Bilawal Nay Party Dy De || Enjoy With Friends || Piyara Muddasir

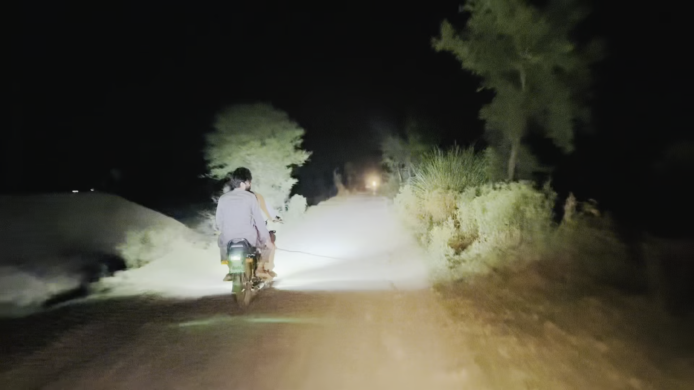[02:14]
बड़ा खतरनाक रोड है और अभी हम बस निकल रहे हैं यहाँ से, आधे घंटे में हम पहुंच जाएंगे।